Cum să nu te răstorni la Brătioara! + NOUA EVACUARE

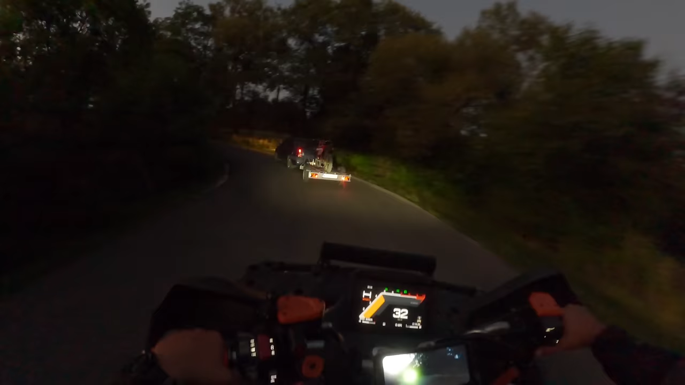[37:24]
Uite-mă la Waze-ul ăsta puternic dezvoltat aici, frumos, așa, între coarne, între ghidon.
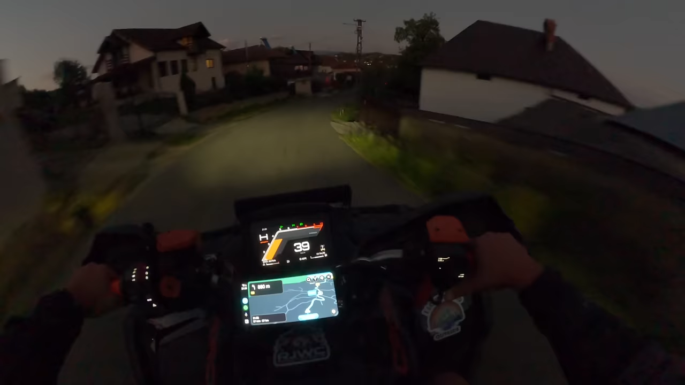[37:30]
Alău, ce frumos e vaze! Hai, acum chiar hai la țărână. Străiți? A văzut Peleș, în spatele ATV-ului meu,
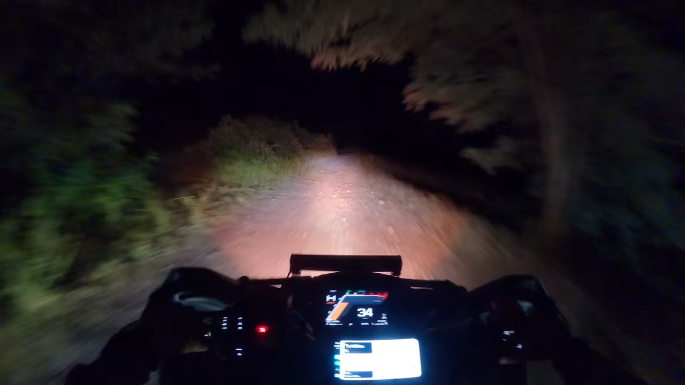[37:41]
o flacără atât de mare și albastră, cu roșu, cu portocaliu. A zis că a fost ceva sufletesc de frumos, dar nu filma, din păcate. Dar acum, na, știu, cert că dă și facem. Aud-o, dați-mi seama, pum, pum! Și am zis, bă, sunt rateuri, dar nu sunt rateuri, tată, sunt rateuri du fromaj.